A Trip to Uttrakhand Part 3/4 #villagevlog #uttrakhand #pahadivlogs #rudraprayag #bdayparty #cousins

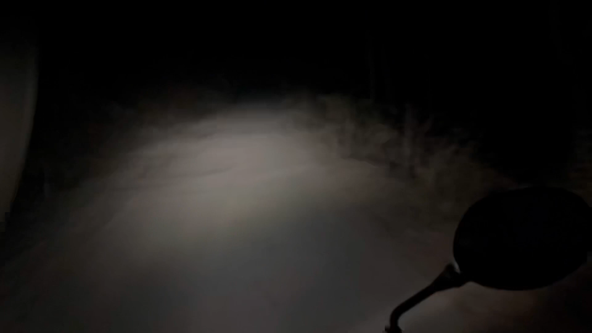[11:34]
हालांकि 6:30 हुआ है लेकिन अंधेरा देख सकते हैं कितना हो गया है। तो यही है गाँव में 5-6 बजे बाद अंधेरा इतना खतरनाक हो जाता है। रास्ता तो सही है, मुझे ये धान के पौधे हमारे मधोला में ही है, बस मम्मी बता रही थी ऐसे कहीं नहीं।